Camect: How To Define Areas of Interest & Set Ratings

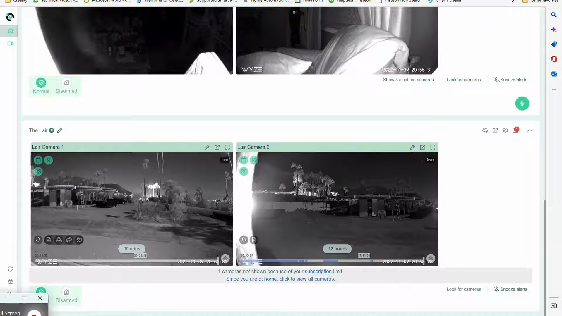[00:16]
Now I think it's important to first show you by clicking on the gear icon.
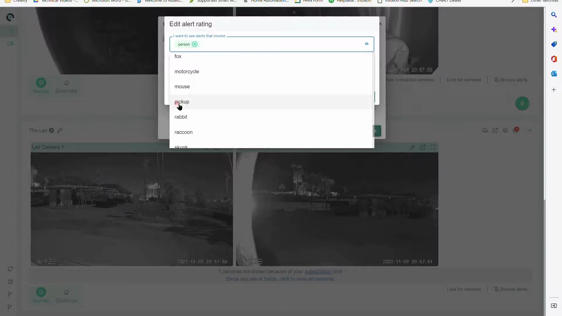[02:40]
but I'm looking for somebody who's loitering rarely are you going to use a thumbs up that's going to be for a positive identification well we're already doing that.
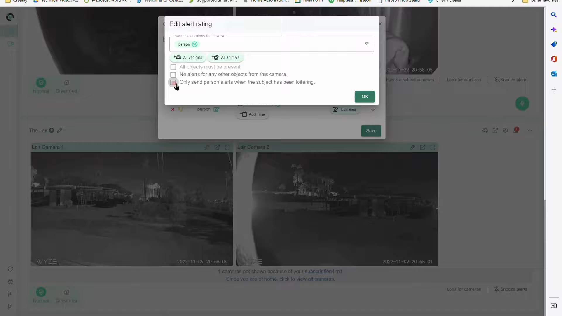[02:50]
The only thing different about this is I can add the loitering aspect.
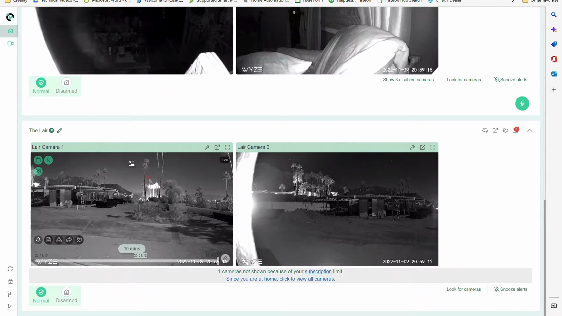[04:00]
now I'm going to hit save and that's it. That's how to create sort of areas of interest that I want to specifically crop out for doing ratings for Kamek alerts.